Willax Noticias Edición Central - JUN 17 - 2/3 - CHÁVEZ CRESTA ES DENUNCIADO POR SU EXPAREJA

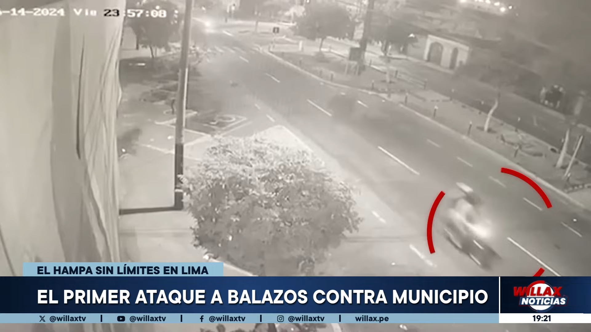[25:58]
¿El alcalde está enseñando los impactos? Ha habido un impacto acá de la parte interna que ha venido.